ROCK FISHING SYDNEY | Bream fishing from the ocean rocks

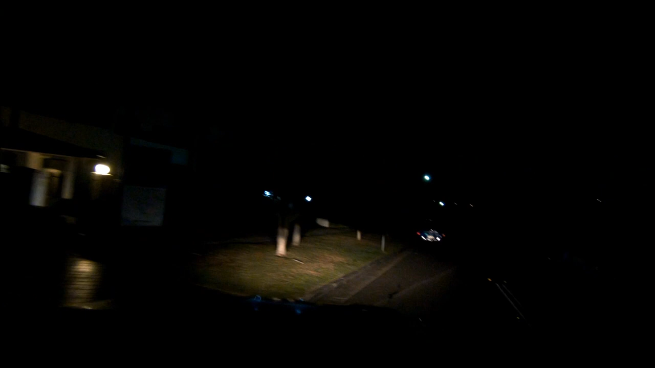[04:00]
And there he is, standing there waiting. Looking forward to this, should be a good day.